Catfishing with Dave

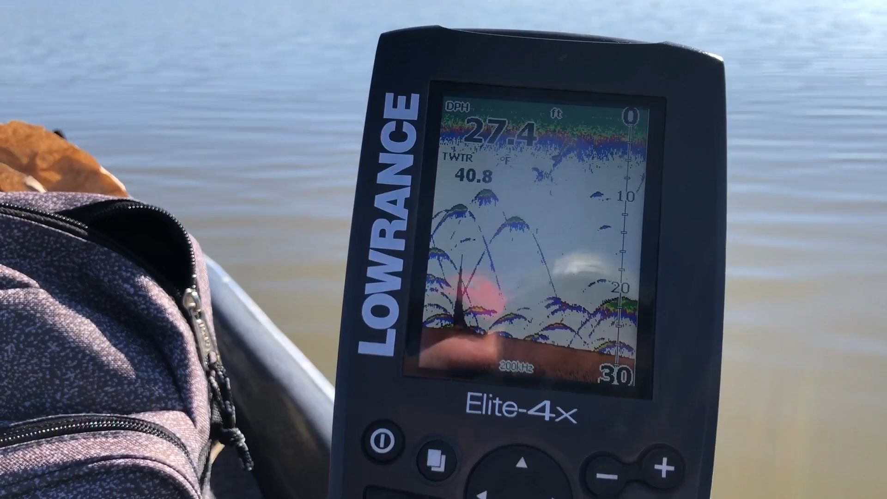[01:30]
On screen: depth 27.4 ft
I don't know what that is. There's been tons of shad. See, like here, looks like a group of shad.
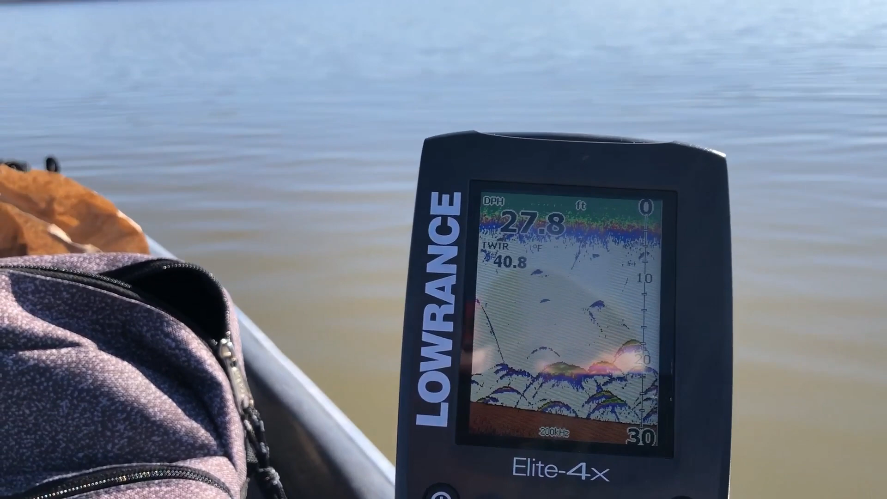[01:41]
On screen: depth 27.8 ft
I don't know if they're carp or what the heck that is.
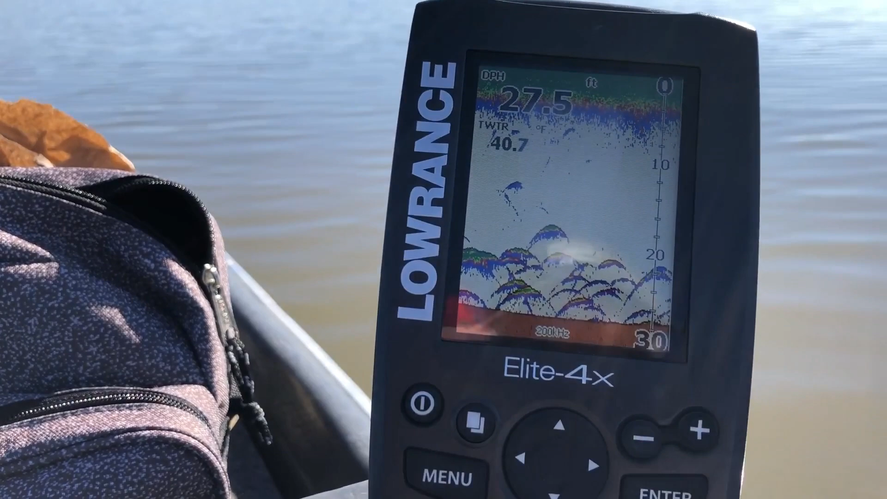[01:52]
On screen: depth 27.5 ft
But that one bunch over there on that tree, they were stacking up. And that's what is a good sign of a... We've got some big...
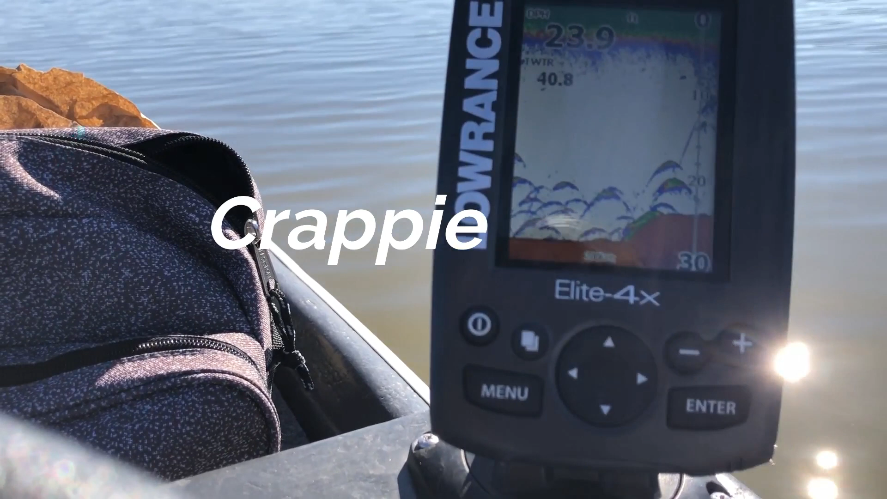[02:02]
drivers in here too.
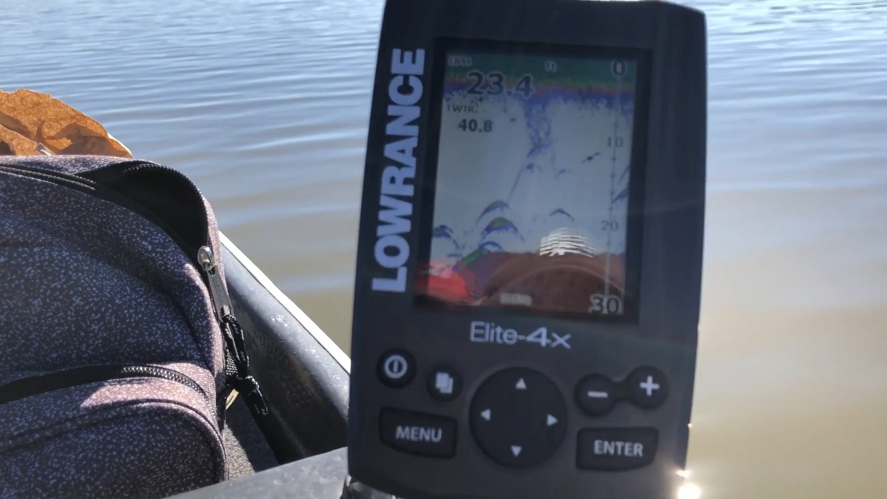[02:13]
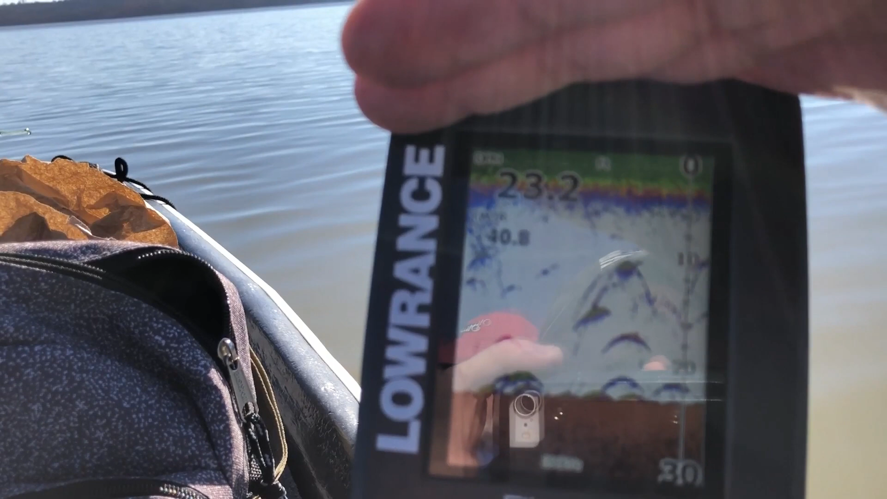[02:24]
There's a lot of something going on in here. I feel like we ought to be fishin' it.